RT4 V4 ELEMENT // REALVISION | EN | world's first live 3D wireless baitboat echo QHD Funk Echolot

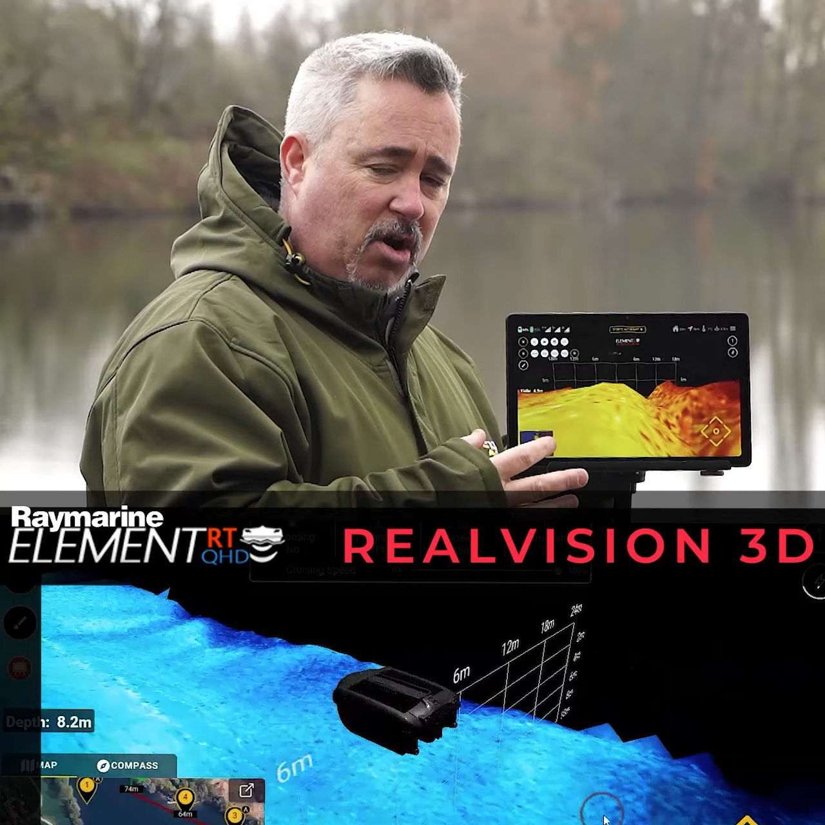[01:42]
On screen: depth 8.2 m
you're talking about 140 megabits per second data transfer. That's, and that's the reality, that's like streaming an 8K video, which is impossible.
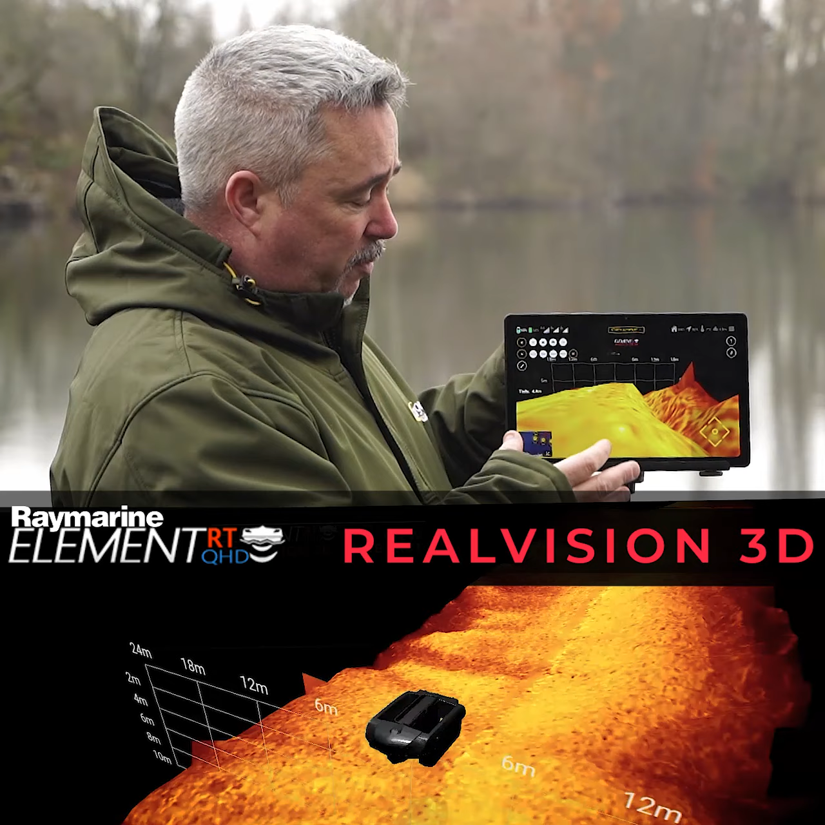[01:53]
You know, so this will work reliably up to about 160, 180 meters without a problem. This is really for your spots that you're actually fishing. You know, whereas mapping, you'd probably be going out to 600, 700 meters, whatever, you know, to map a whole lake.
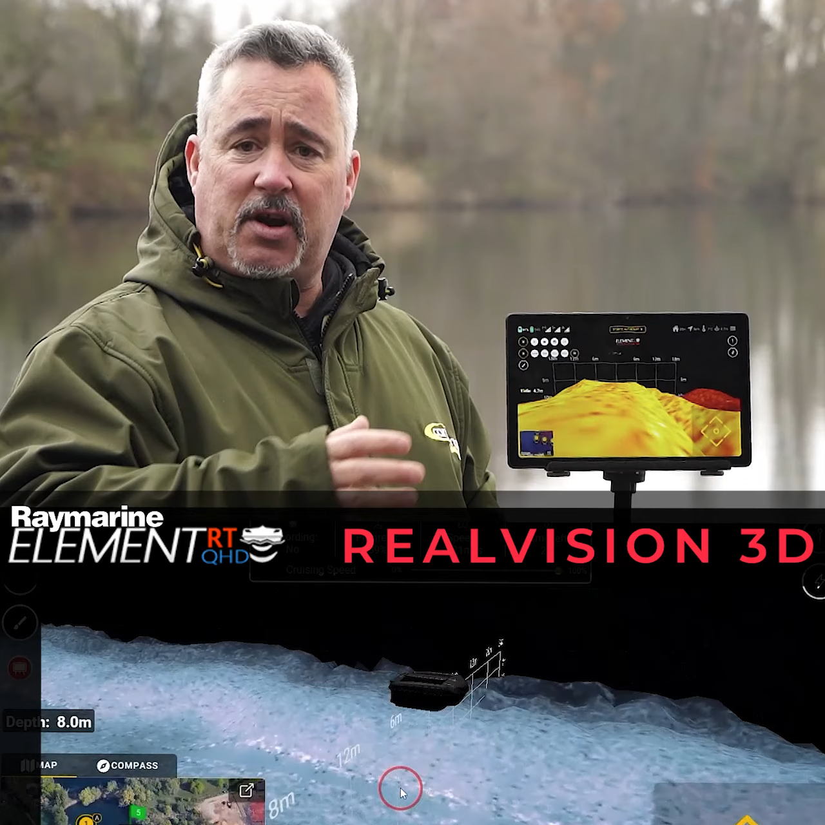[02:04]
On screen: depth 8.0 m
This is literally for the fishing situation. You want to check them spots that you've dropped on, make sure, you know, have a look.
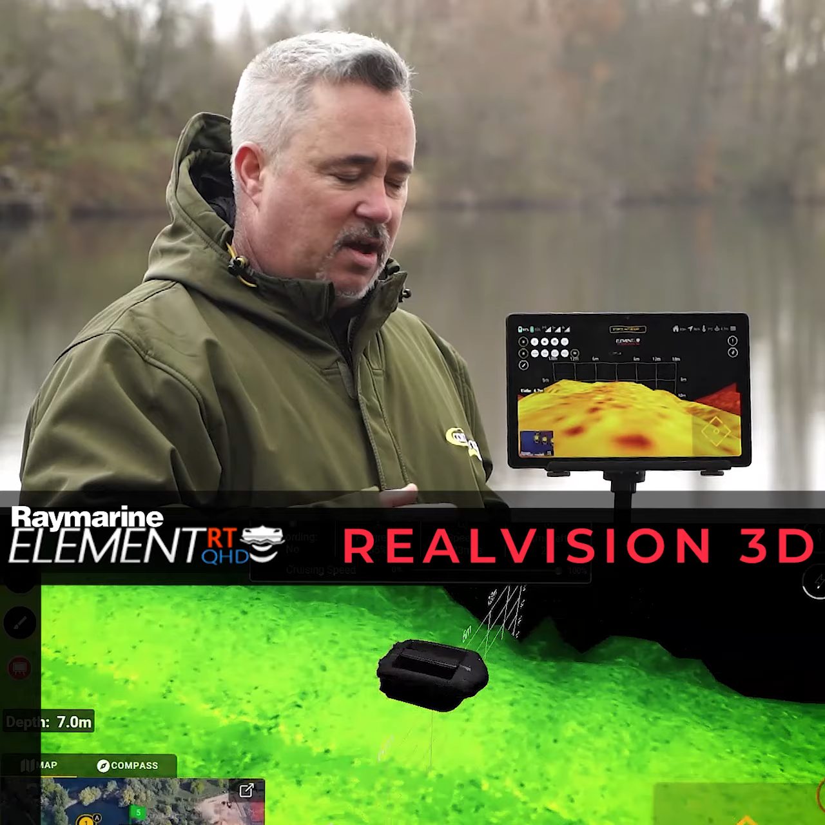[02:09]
On screen: depth 7.0 m
How does it really look? You know, is it really as bumpy as it looks? That kind of thing.